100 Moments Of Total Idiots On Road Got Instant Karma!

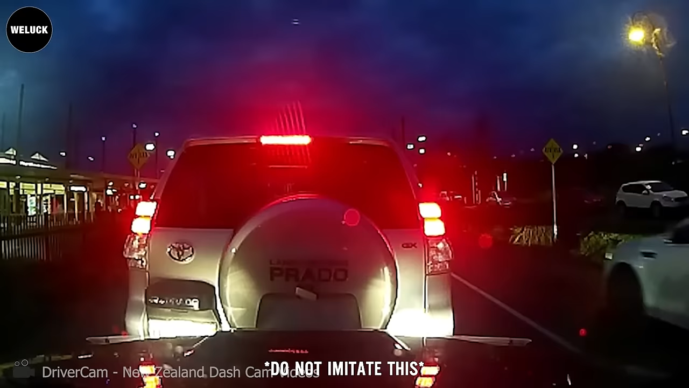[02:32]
Always stay alert, check your surroundings, and use mirrors when reversing.
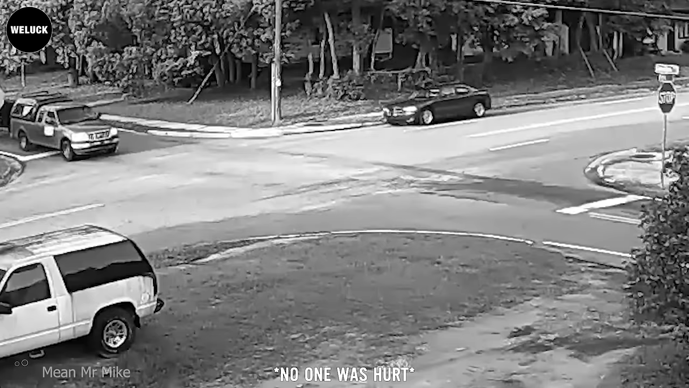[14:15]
You can see the truck with the trailer running a stop sign and the car smashes into it. But do not worry. Everyone is all right.
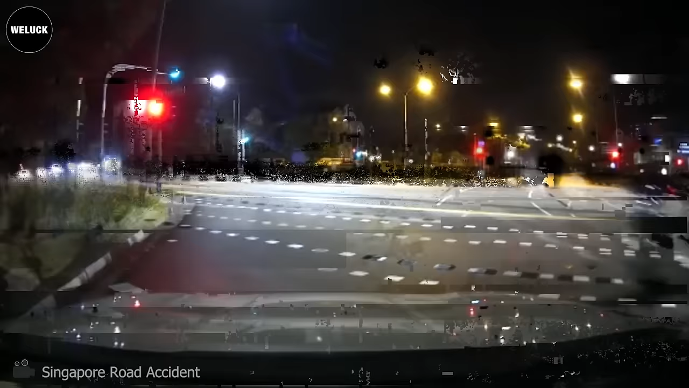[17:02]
A lorry recklessly ran a red light, colliding with a taxi.